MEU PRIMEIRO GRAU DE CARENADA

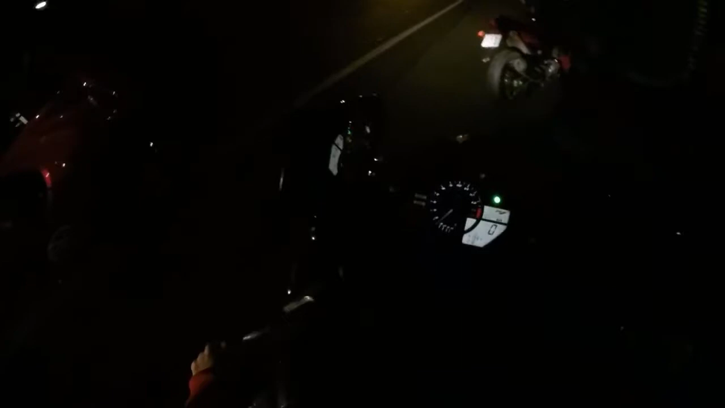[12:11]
Gente, olha o Ferreirinha, vai pegar a raia, moleque. Caralho, a marcha dessa nave é longa, velho. A primeirona vai embora, velho. De segunda deu 200, você viu? Não, de primeira mesmo ela sobe.